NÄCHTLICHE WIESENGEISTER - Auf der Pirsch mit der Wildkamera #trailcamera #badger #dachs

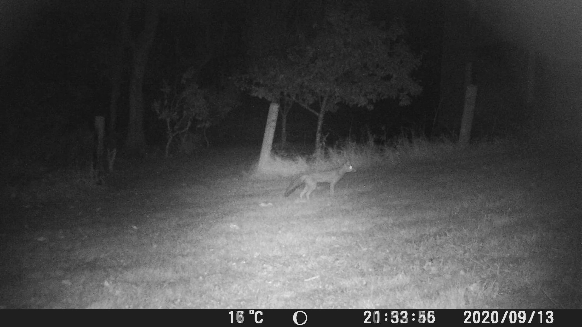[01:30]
Rehe und Füchse zeigen sich, die sind hier häufig, der Wald ist gleich nebenan. Die Kamera filmt ein kleines Wiesenstück mit löchrigem Zaun. Und wie es scheint, wechseln sich die Waldgeister hier des Nachts ab.
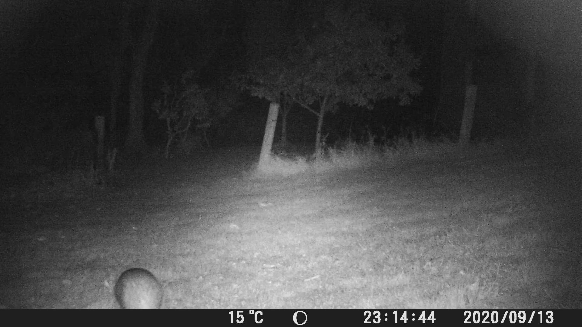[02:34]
Eines der heimlichsten Säugetiere Deutschlands zeigt sich im Lichtkegel des Infrarot. Ein Dachs spaziert vorbei, als wäre es das normalste überhaupt. Ist der Dachs außer Sicht, geht hier der Fuchs wieder auf Nahrungssuche.
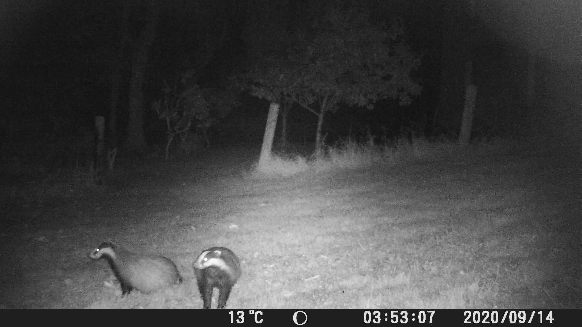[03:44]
Dann kommt es sogar zum Treffen zwischen Dachs und Fuchs.
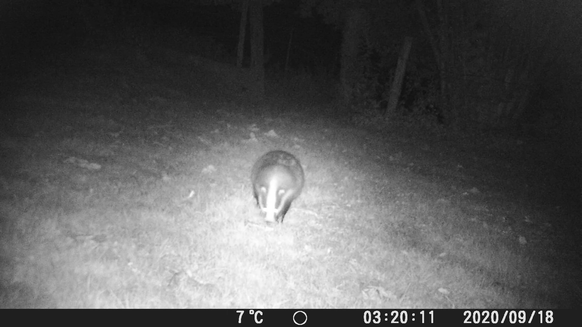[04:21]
Wieder zeigt sich ein Dachs, doch diesmal scheint ihn irgendetwas zu beunruhigen. Auch der Fuchs zeigt sich kurz, verschwindet aber schnell in der Dunkelheit. Ein paar Tage später haben wir dann die Kamera erneut anders ausgerichtet und als erster Besucher zeigt sich ein Reh am frühen Abend.
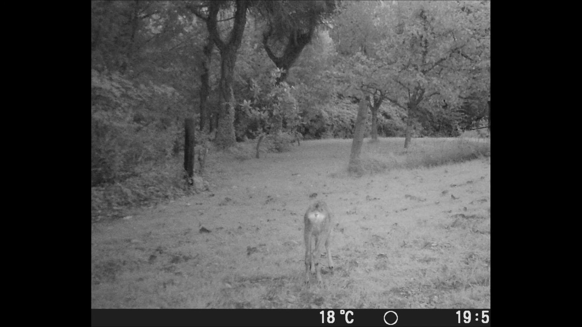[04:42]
Es ist ein noch junges Tier und tatsächlich haben wir die Böcke mit zwei Kitzen auch über Tag schon vor Wochen beobachten können, doch scheinbar lebt nur noch eines davon.
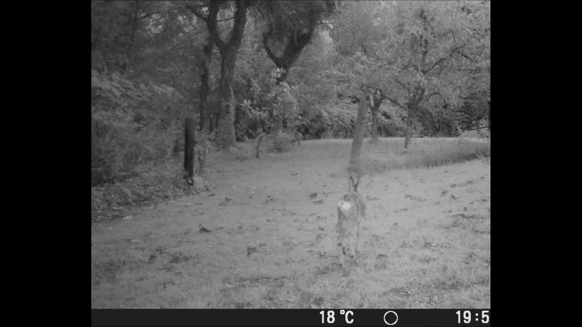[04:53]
Erst wenn es voll ins Dunkel ist, zeigen sie sich dann wieder meine persönlichen Favoriten, die Dachse. Die Marderartigen sind alles Fresser, sie lieben Pfallobst, erbeuten aber auch schon mal ein kleines Säugetier oder räubern ein Vogelnest.
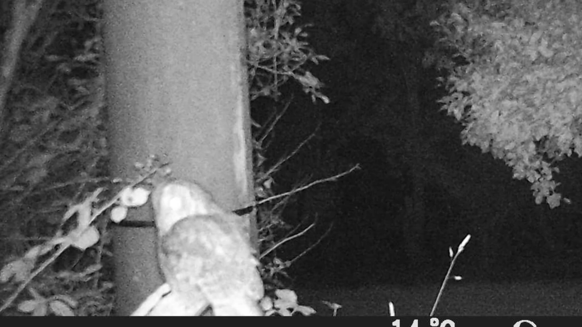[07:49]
Der Einsatz einer Wildkamera kann faszinierende Natureinblicke ermöglichen.